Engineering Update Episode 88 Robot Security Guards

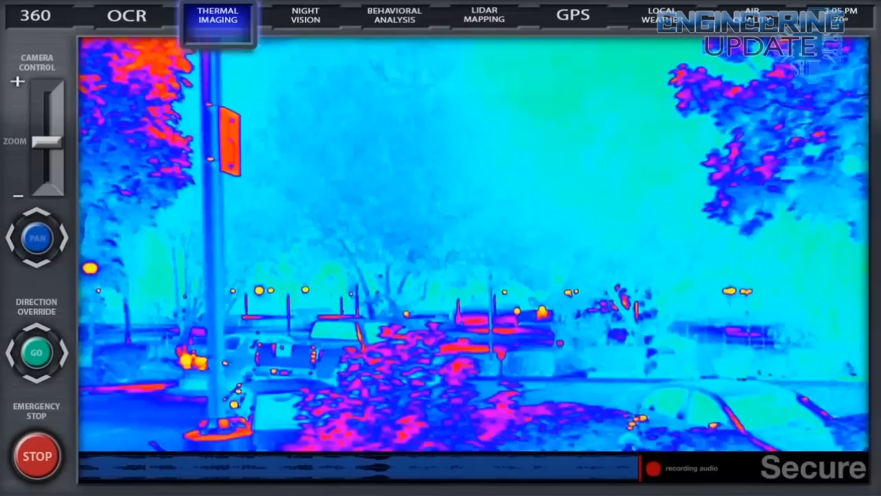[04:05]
video cameras with face and motion detection, day and night modes, auto white balance and backlight compensation,